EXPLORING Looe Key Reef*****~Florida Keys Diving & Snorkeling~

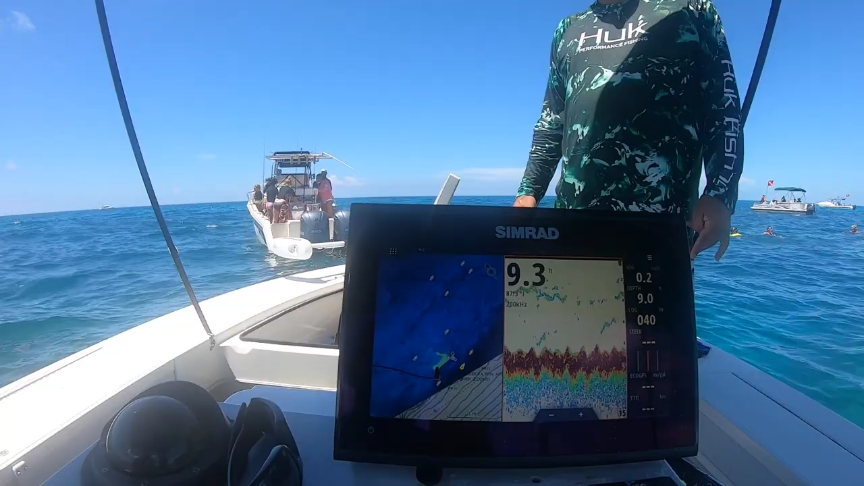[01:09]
Oh, it's only 9 foot, so we're on top of some rocks. Oh, yeah, you can see. And then over here, just a little ways, it drops off 25 feet.